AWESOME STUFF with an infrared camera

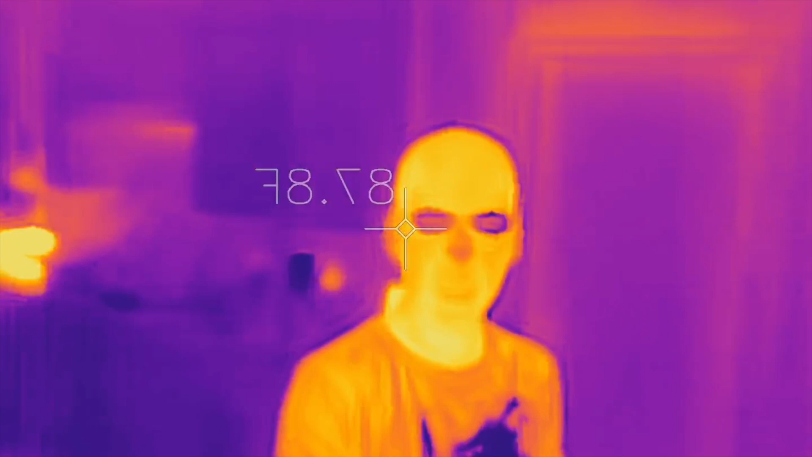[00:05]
On screen: spot 87.8°F
going to show you the infrared camera and I'm doing this all by myself and you'll notice
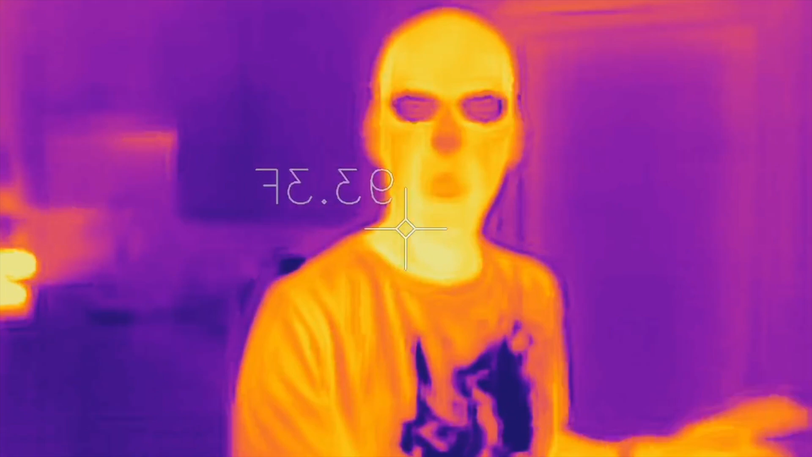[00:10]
On screen: spot 93.3°F
my shirts all weird looking and that's not an accident it's because I put a little bit of water on
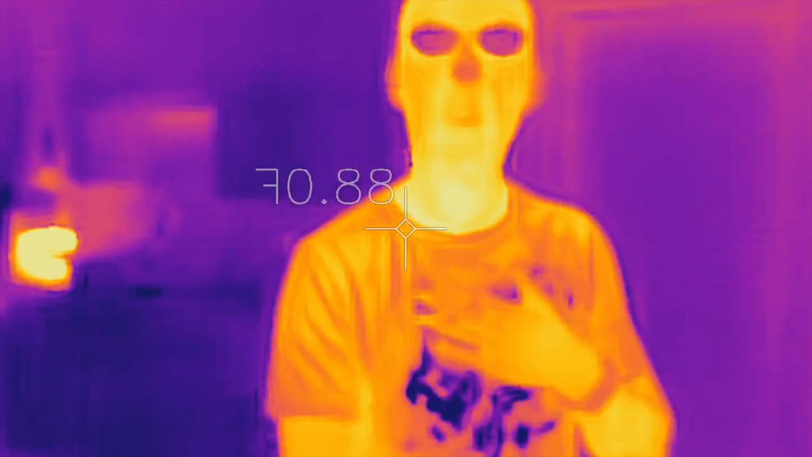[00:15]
there so look at that you can see the water so let me just tell you what this infrared camera does so every object gives off radiation it gives off electromagnetic
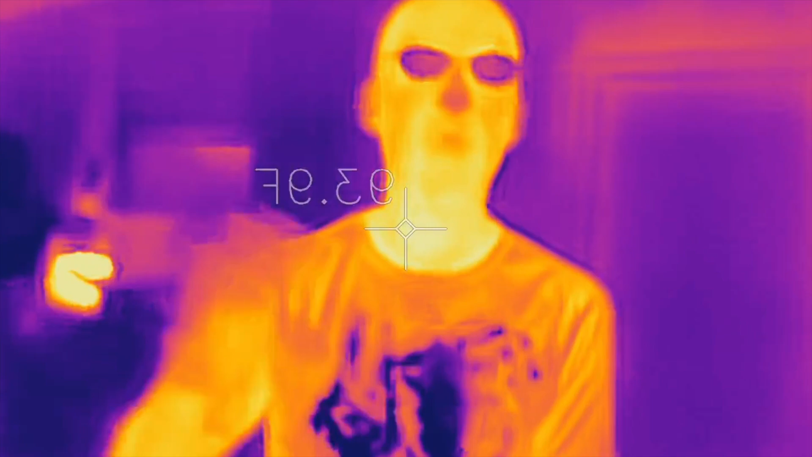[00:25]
On screen: spot 93.9°F
radiation the wavelength of that depends on the temperature okay so
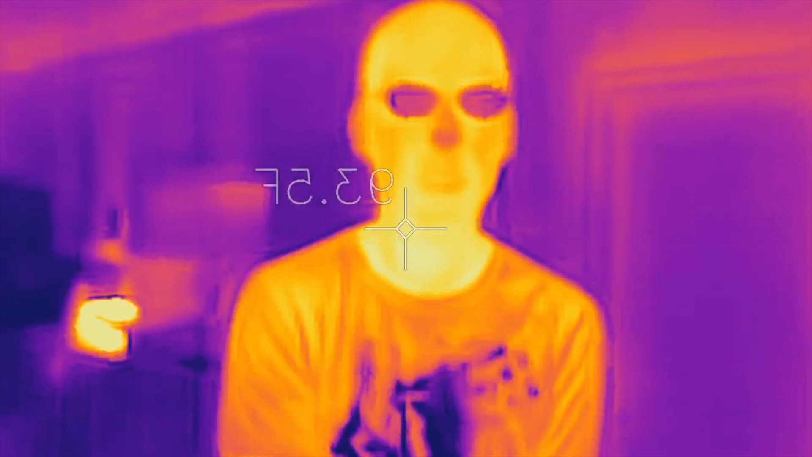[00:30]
On screen: spot 93.5°F
most of the things around us that we see give off radiation in the infrared this
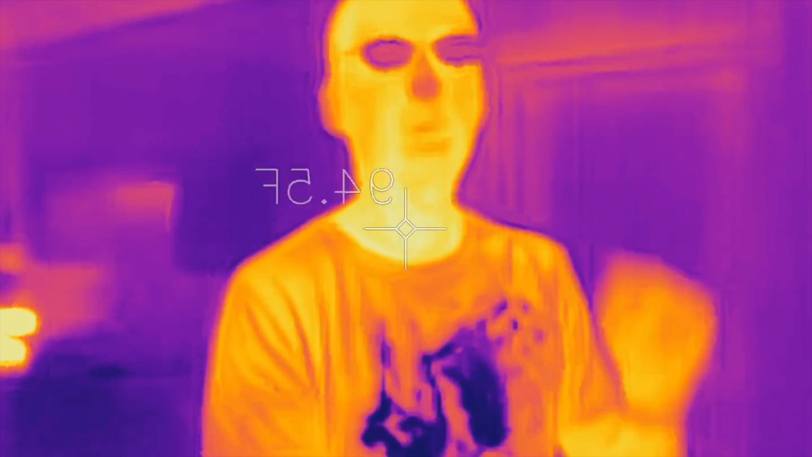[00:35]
On screen: spot 94.5°F
camera can detect that although your eyes cannot detect that okay so I am using a
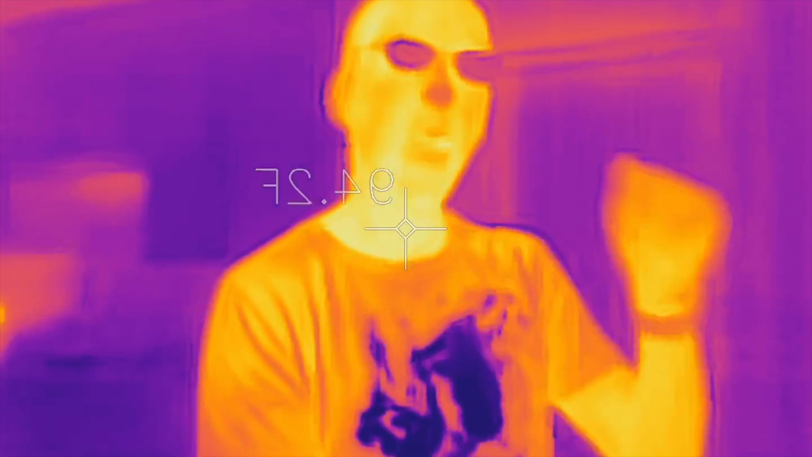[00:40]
On screen: spot 94.2°F
special camera this one looks up to your iPhone they make a several different kind this one's a FLIR it's a
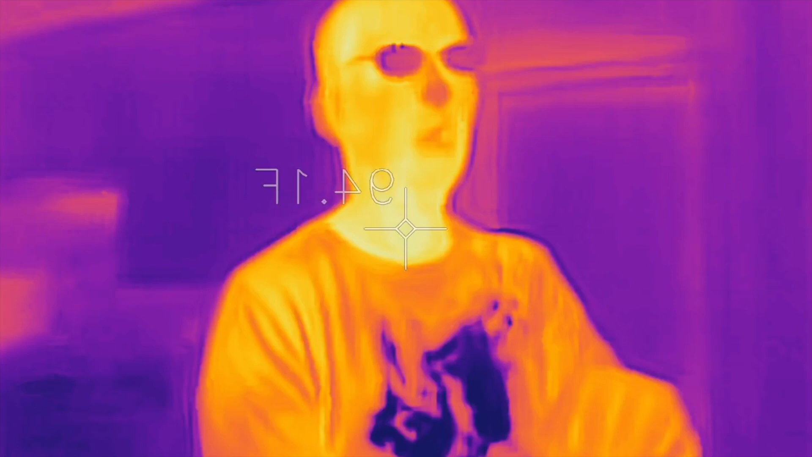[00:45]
FLIR 1 Pro I think it is and it allows me to see things you could normally see I can see all
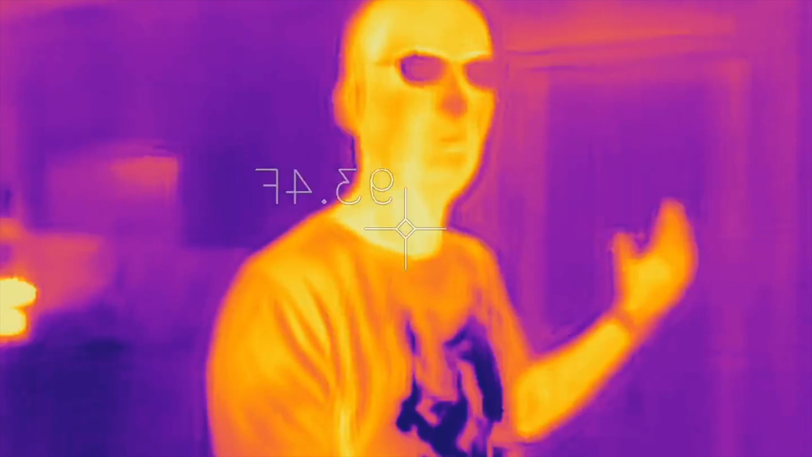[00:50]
On screen: spot 93.4°F
around me all this cool stuff okay let me show you a couple of other cool things the first
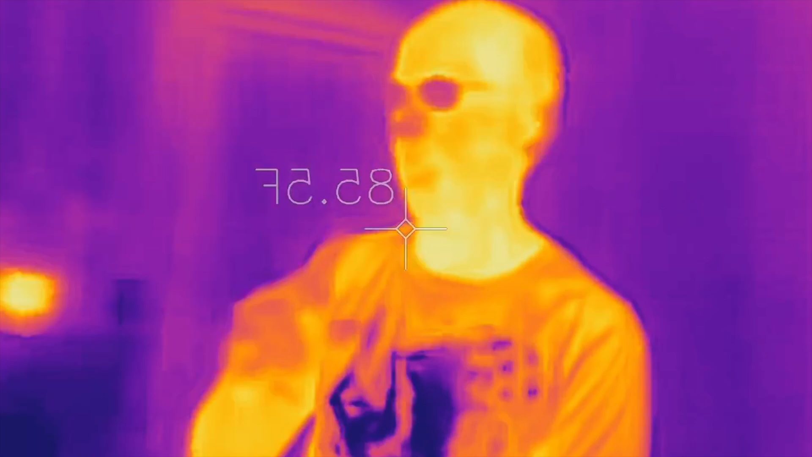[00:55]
On screen: spot 85.5°F
one is just something simple and we're in my kitchen I'm gonna put my hand
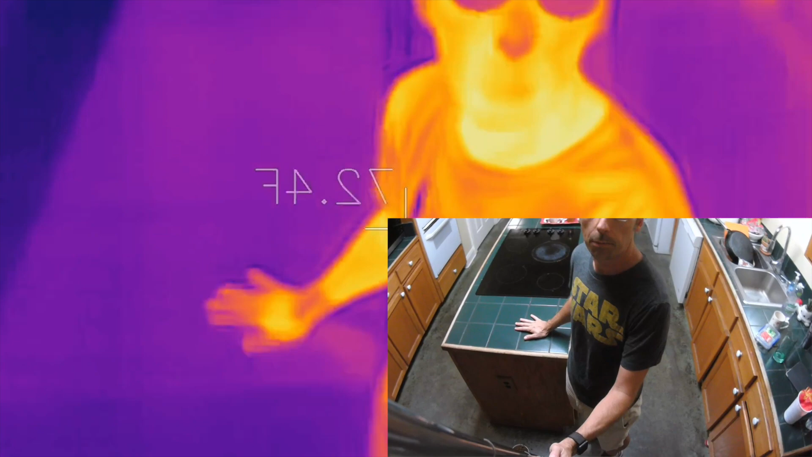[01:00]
On screen: spot 72.4°F
here on the counter I'm gonna hold it there for one one thousand two one thousand three one thousand four thousand five look that this part of the
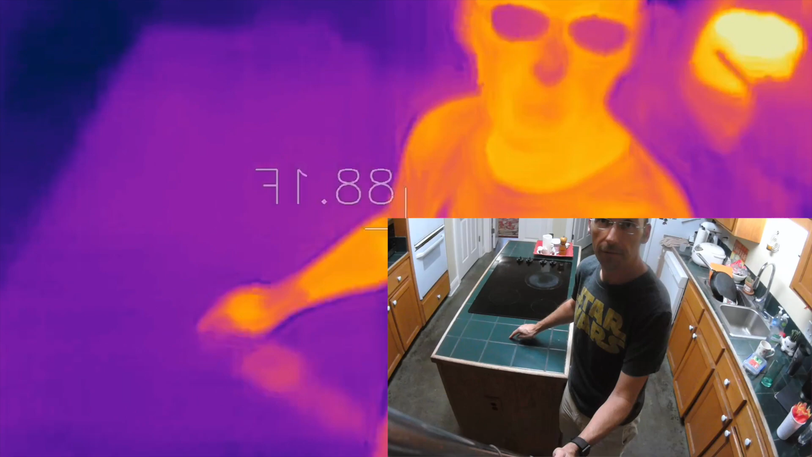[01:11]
countertop is warmer than the rest and so you can see it in the infrared in fact you can even see my hand without even touching it that's because infrared radiation for my hand which is partially wet is reflecting off of that into the camera so you're you're really seeing the world in a
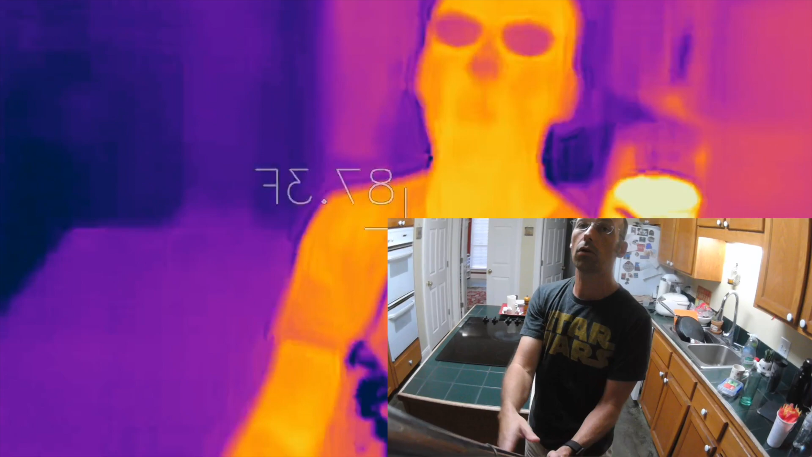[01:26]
On screen: spot 87.3°F
completely different light we're seeing things as they give off their own light normally we see things
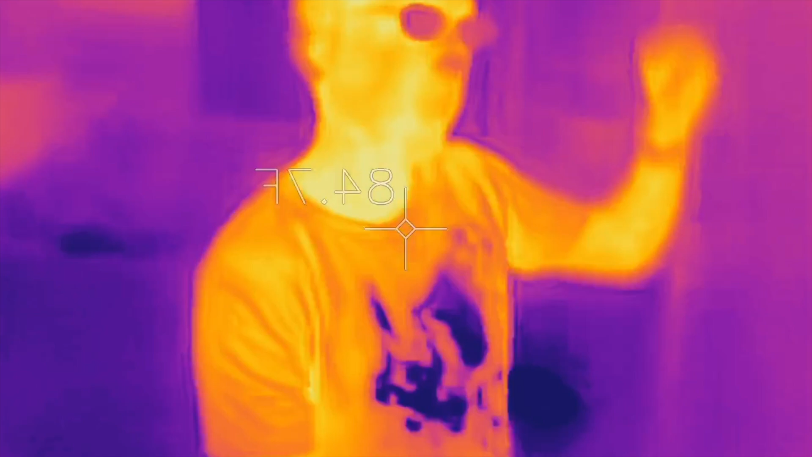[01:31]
On screen: spot 84.7°F
because they reflect light from the lights we turn on the room but this is seeing everything makes its own light let me
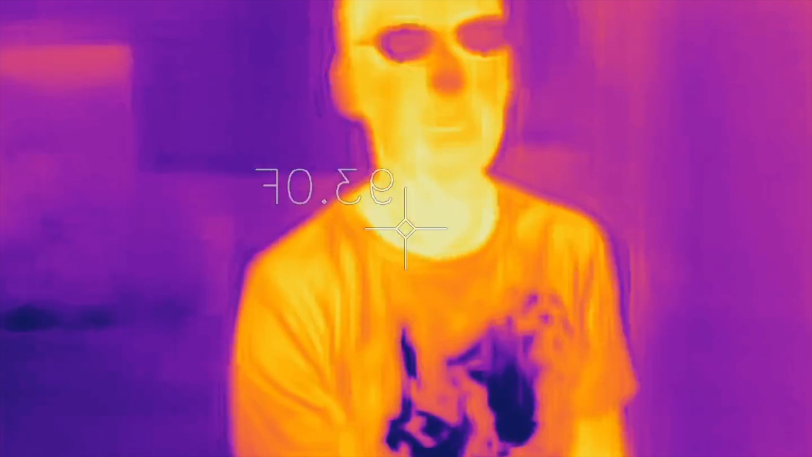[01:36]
On screen: spot 93.0°F
show you a great example with this this is my oven
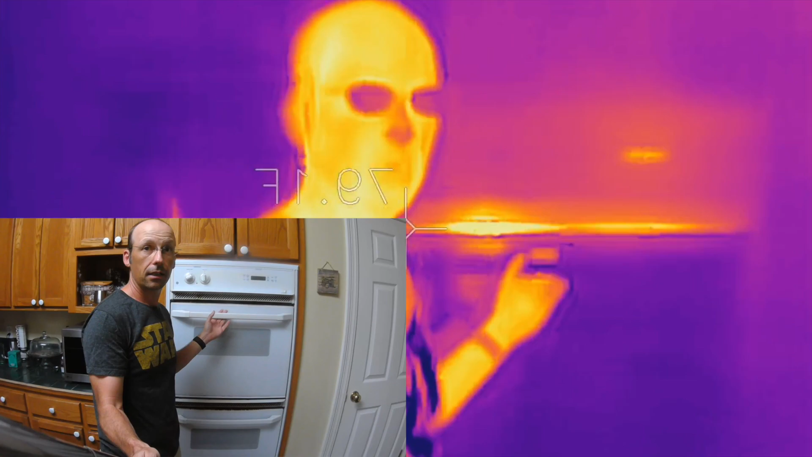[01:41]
I forgot what's called if I open it up and you can see
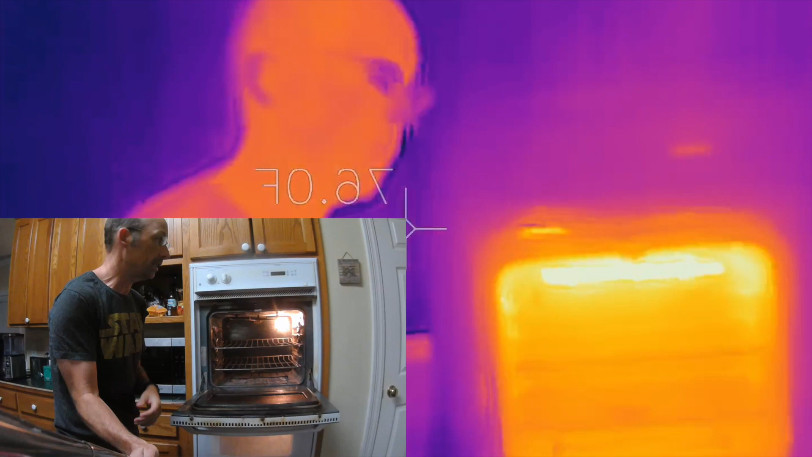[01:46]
inside I already had it on so it's hot that elements hot but if you look at the visible camera you can't
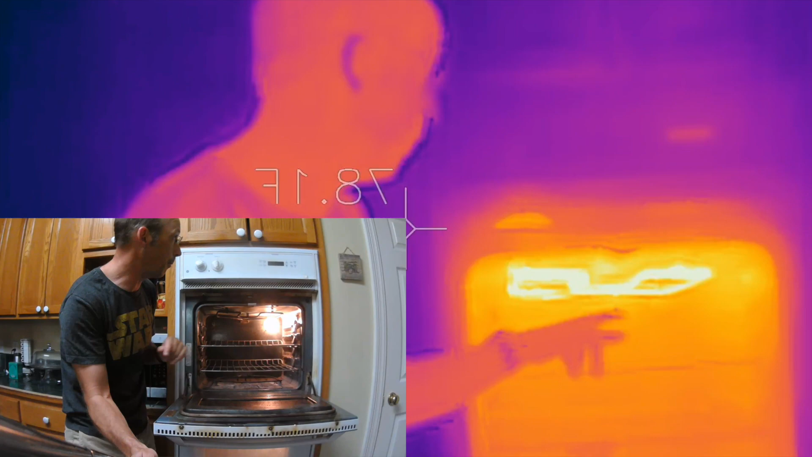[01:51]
On screen: spot 78.1°F
see it but let me turn on the boiler and let's